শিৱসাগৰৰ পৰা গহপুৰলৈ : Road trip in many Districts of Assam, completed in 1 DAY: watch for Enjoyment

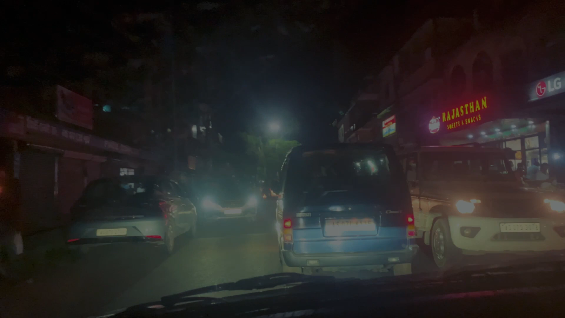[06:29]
এয়া লখিমপুৰ টাউনত সোমালোঁ। নগাঁও আৰু সৰু সুৰা নগাঁওখন।
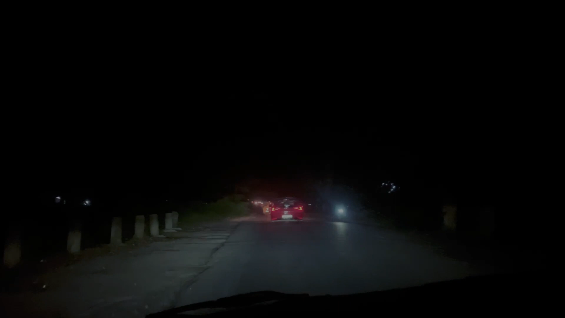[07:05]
মাজনিশা নহয় আৰু, সেই সন্ধিয়া সময়ত গহপুৰলৈ লখিমপুৰ পাৰ হ'লোঁ। এতিয়া বন্ধুৱে কোৱা মতে ইয়াতে দুৰ্গা মন্দিৰ আৰু গণেশ মন্দিৰ দেখা পাম। তাকে ভাবিলোঁ যদি ভিডিঅ'ত কেপচাৰ কৰিব পাৰোঁ।
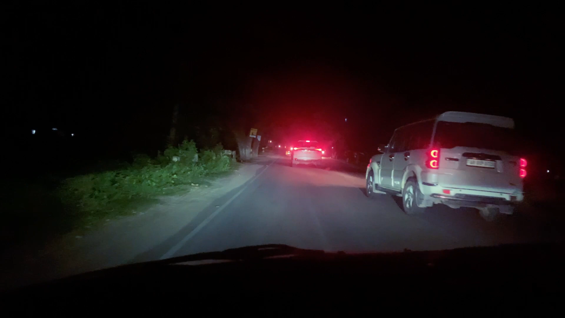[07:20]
এতিয়া নামি নাথাকোগৈ বাৰু, সময় নহ'ব বুলি।
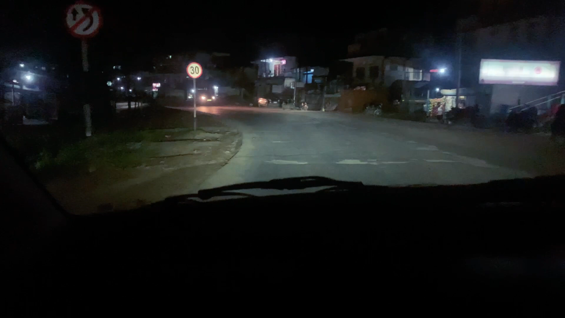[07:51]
অকণমান সিফালে গ'লে অৰুণাচল, অকণমান ইফালে আহিলে ৰাইট চাইডে অৰুণাচল, লেফ্ট চাইডে অসম।
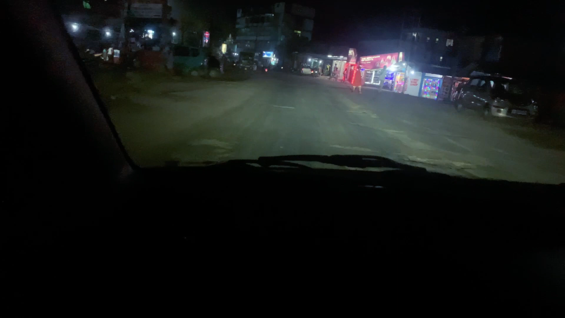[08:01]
আমি সোমালো অৰুণাচলত, সোমালো এই মাত্ৰ।